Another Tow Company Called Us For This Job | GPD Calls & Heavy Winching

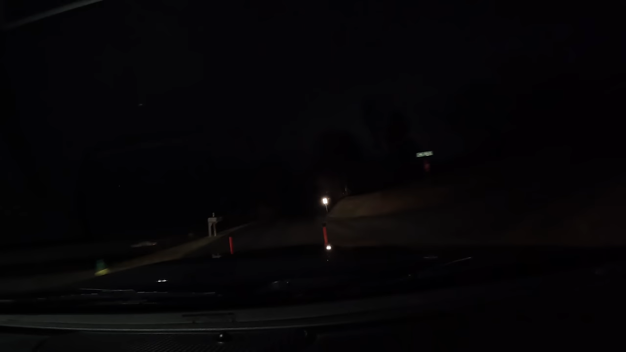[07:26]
It wasn't nothing crazy. Just a two-wheel drive being pulled back up on. But it was really deep on that one side.